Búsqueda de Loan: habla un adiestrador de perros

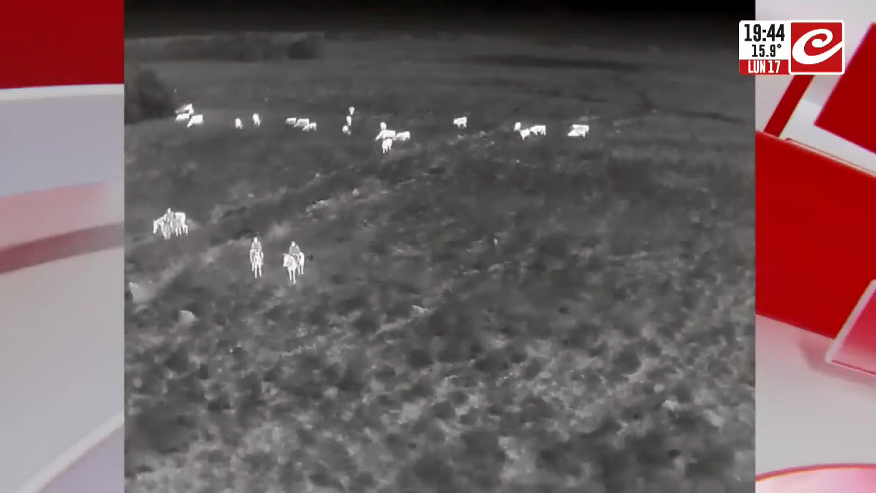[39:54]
Bien, Fede, a ver, esta es la imagen, dale. Claro, uno ve la imagen y dice, qué rara que está la imagen,
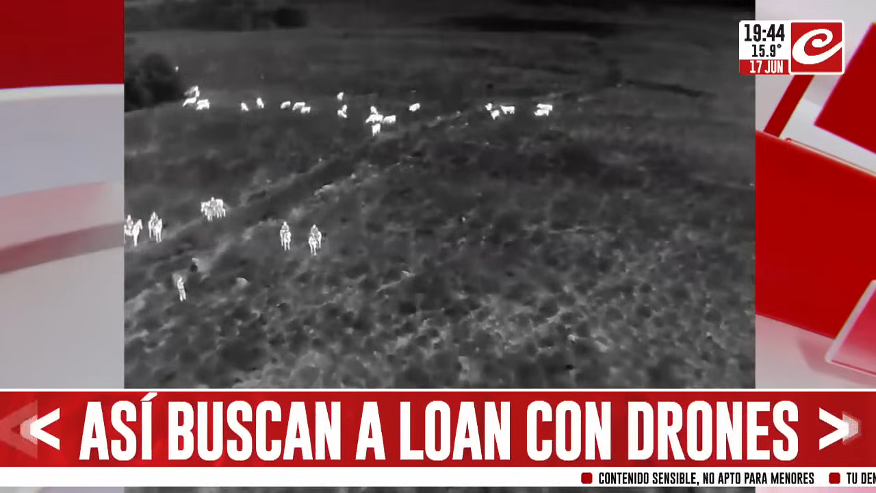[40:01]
pero lo que te adelantábamos en el arranque del programa de una participación impecable del Ministerio de Defensa. Los drones que estás viendo son drones con temperatura. ¿Qué quiero decir con esto? El dron tiene un aparato adentro, más allá de una cámara. En donde es impresionante. Que muestra la temperatura de los cuerpos. En caso de encontrar diferentes temperaturas, lo va a alertar la pantalla. ¿Es térmico? Claro. ¿Cómo es, Calini? A ver. Sí, es un termógrafo.
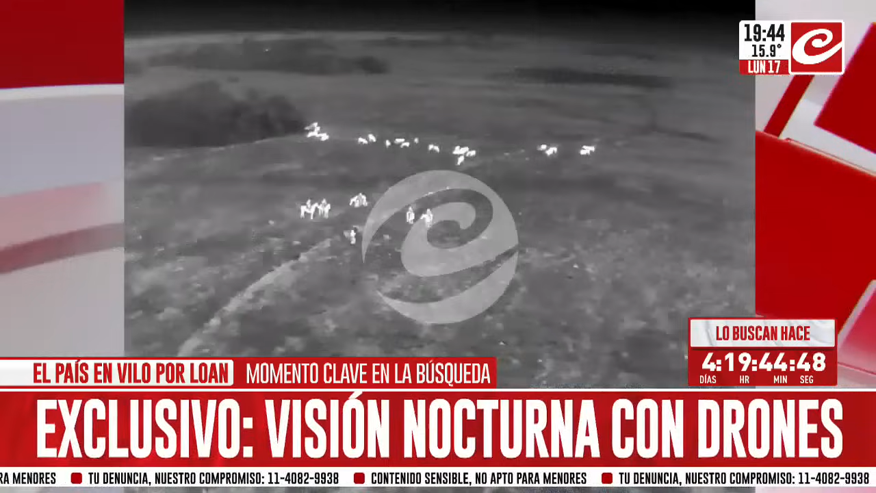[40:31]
O sea, lo que hace es tomar la temperatura de tipo infrarrojo. Claro. Todo lo que haya de animales o algo de sangre caliente va a dar una imagen.
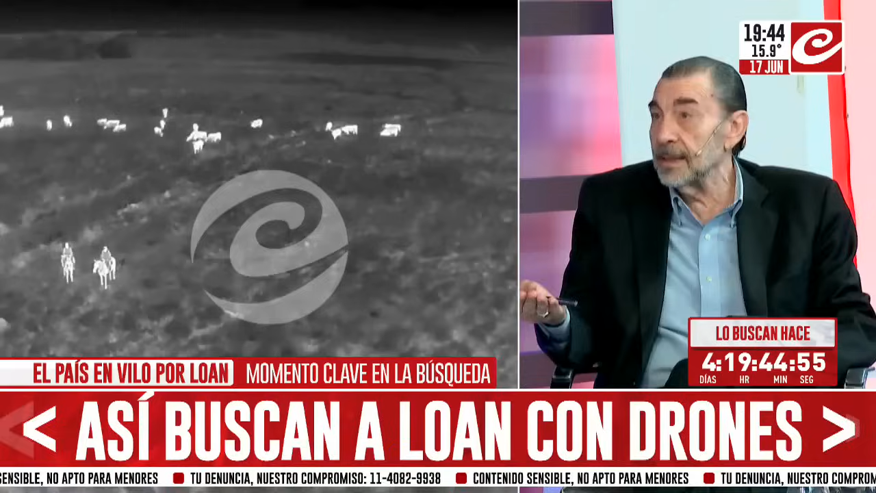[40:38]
Bien. Entonces, puede ser animal, bueno, o puede ser humano. Qué importante que permita la búsqueda de noche. Esto, Ari, ¿ayuda también? Obviamente que ayuda, porque por ahí si ve algo a distancia donde la gente todavía no lo ha visto, los perros no lo han detectado,